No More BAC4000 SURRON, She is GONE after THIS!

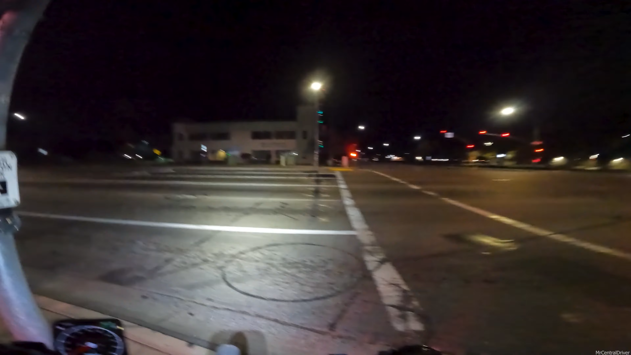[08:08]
this is the fastest way i found out it does screw up traffic but this is so quick to do this peace out suckers
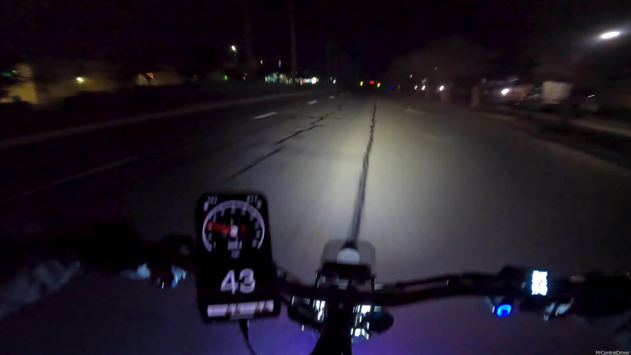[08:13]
man i'm going so fast that my uh mirror moved what the heck all right all right guys where were we when we were talking when i got to work